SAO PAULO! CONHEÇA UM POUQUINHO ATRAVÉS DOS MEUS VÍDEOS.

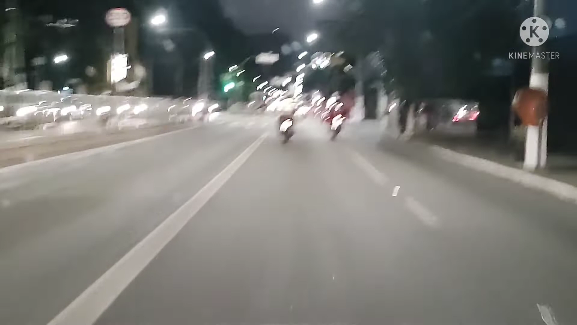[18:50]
Aí na frente tem um radazinho De 50 Velocidade Velocidade O cara não anda Nenhum nem outro Tá vendo aí
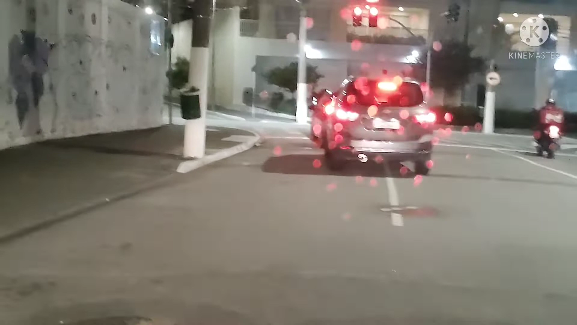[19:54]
Parar aqui nessa vaguinha Galera Os caras da Aqui é da Eletropólo também Que é a estação de energia Eletropólo não Agora é Nel